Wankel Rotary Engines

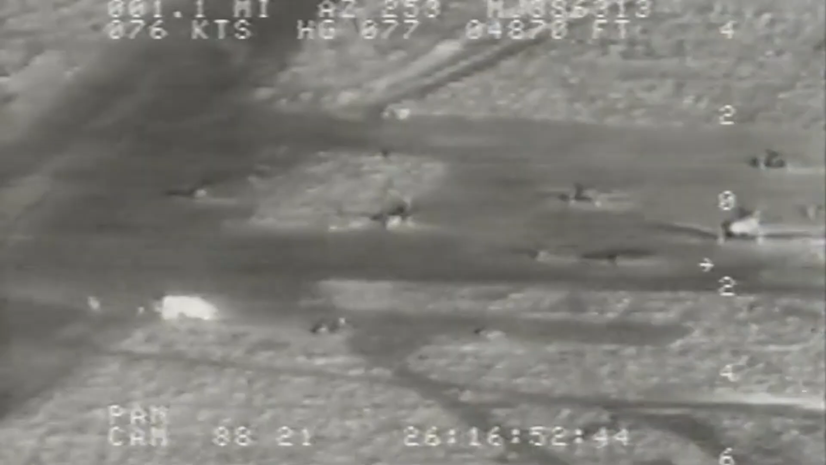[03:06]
The data provides the UTM grid coordinates of the in-flight RPV, and in addition,
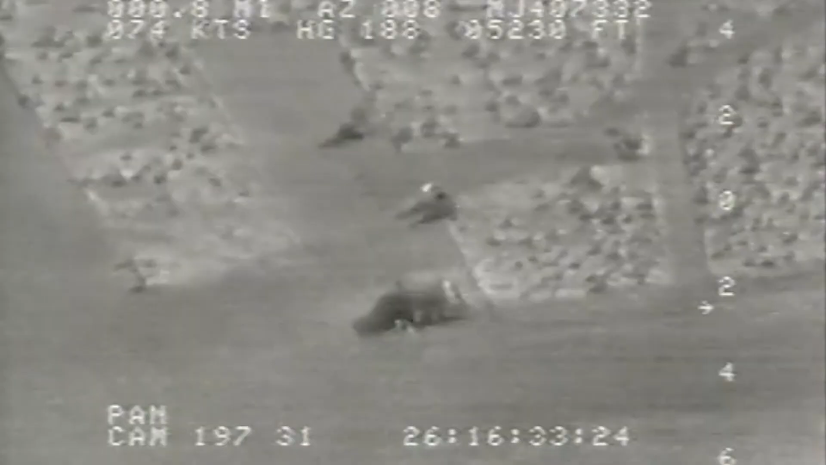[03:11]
provides the range, bearing, altitude, airspeed, heading, and elapsed mission time. The man-sized targets, seen here in the center of the screen, are at a slant range of two kilometers.
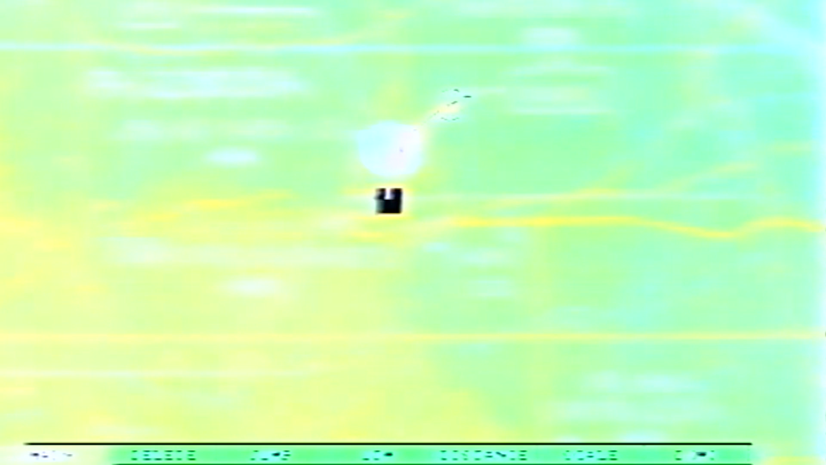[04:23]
Here, SkyEye can be seen establishing a line-of-bearing to an enemy communications site. After making this determination, the air vehicle operator changes the RPV course to obtain another intersecting line-of-bearing.
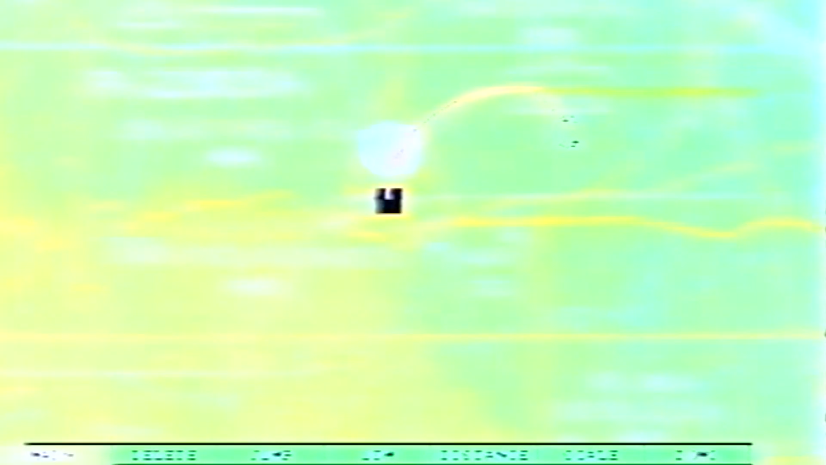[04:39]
The sector on the video map display is changed to accommodate the point of intersection, and a third line-of-bearing is established as a check.